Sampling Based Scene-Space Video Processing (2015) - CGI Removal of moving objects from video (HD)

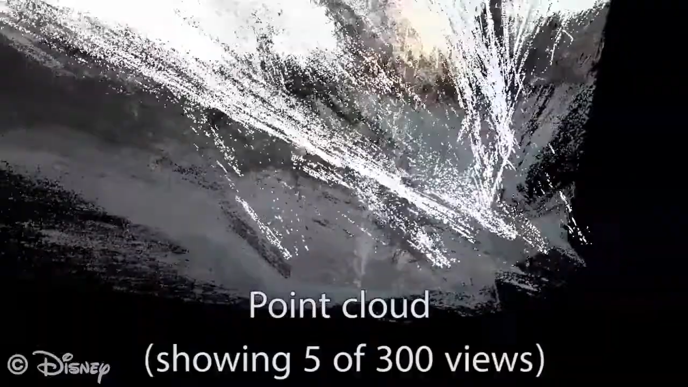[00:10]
The large number of outliers is clearly visible in this point cloud.